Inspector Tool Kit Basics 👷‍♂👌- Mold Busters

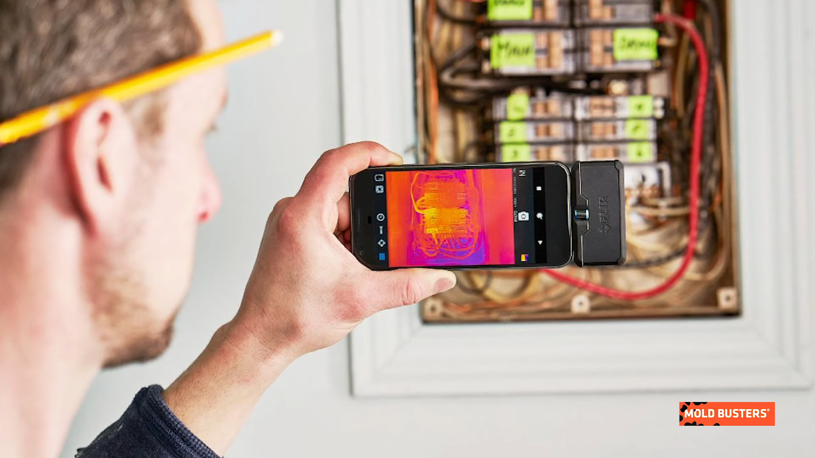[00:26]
First, we have an Android smartphone with a USB-C adapter to attach the FLIR One Pro thermal imaging adapter.
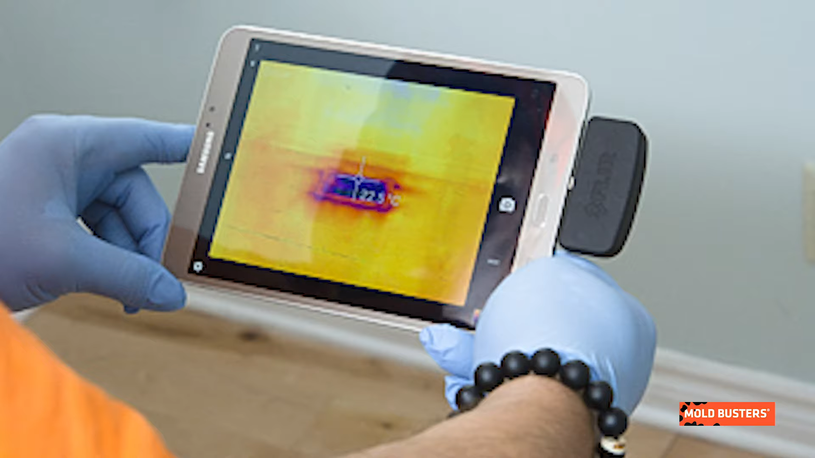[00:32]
It allows us to get infrared images to detect mold hidden from plain sight.